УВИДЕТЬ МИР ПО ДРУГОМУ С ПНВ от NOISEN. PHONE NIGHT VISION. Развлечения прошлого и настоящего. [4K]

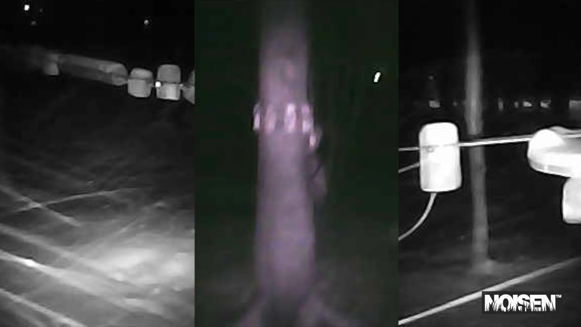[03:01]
Это самый недорогой прибор, с самой маленькой массой и размерами на рынке.
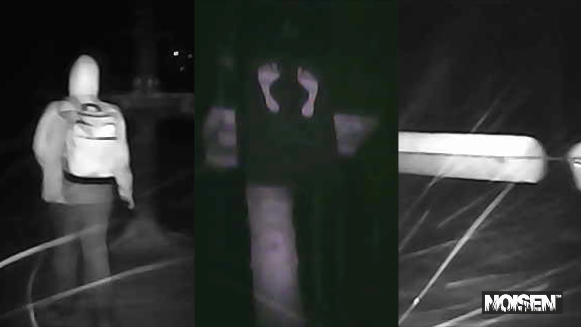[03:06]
Да чёрт возьми, это российская разработка, в конце концов, за которую не стыдно. В камере телефона есть всевозможные видеоэффекты, типа аверс изображения, вы посмотрите на окружение в очень прикольных картинках.